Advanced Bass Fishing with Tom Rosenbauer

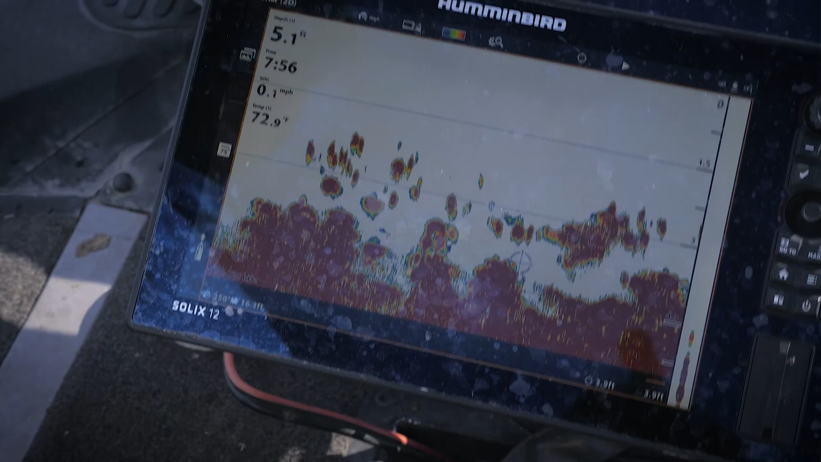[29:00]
On screen: depth 5.1 ft, water 72.9°F, speed 0.1 mph
If you don't see any surface action, but spot baitfish schools on your sonar, a good technique is to drift over the baitfish schools and use a sinking or intermediate line.